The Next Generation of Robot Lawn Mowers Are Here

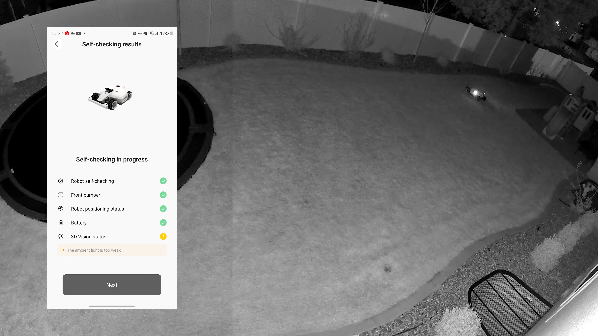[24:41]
It's very quiet and then people aren't seeing it during the day and might steal it or something like that. But here at night it does disable 3d vision when using it at night. That just means it won't be able to avoid obstacles that come in its path.